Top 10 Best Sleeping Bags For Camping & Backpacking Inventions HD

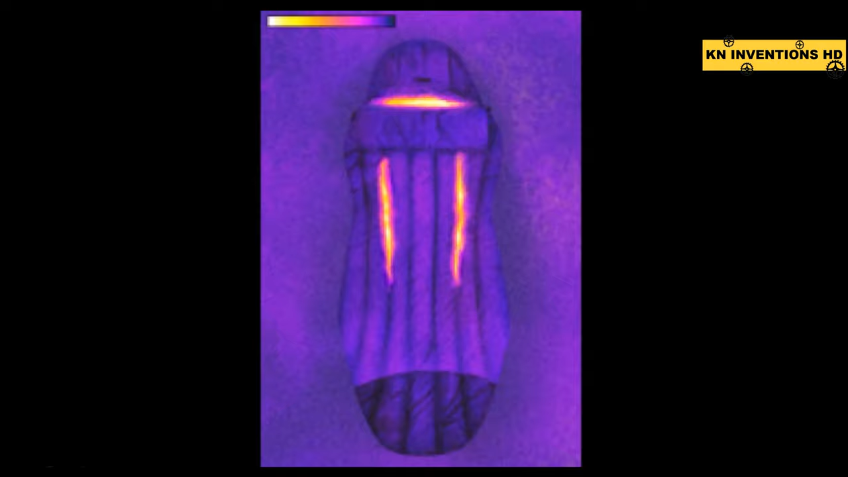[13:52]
These unique thermal gills extend the temperature range on milder nights, allowing you to unzip and let the heat out without letting cold drafts in.